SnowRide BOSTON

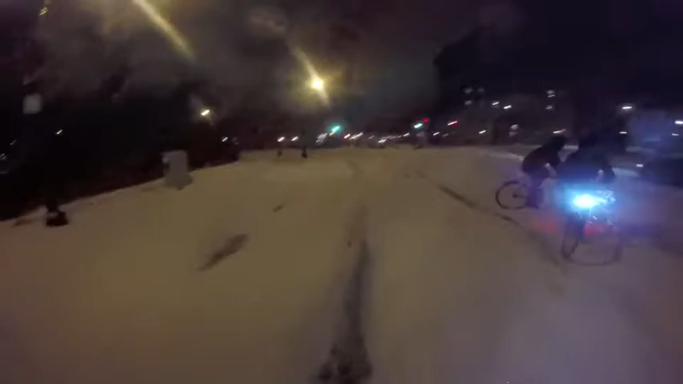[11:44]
way. Let's just go up this way because it's here and watch this BMW spin.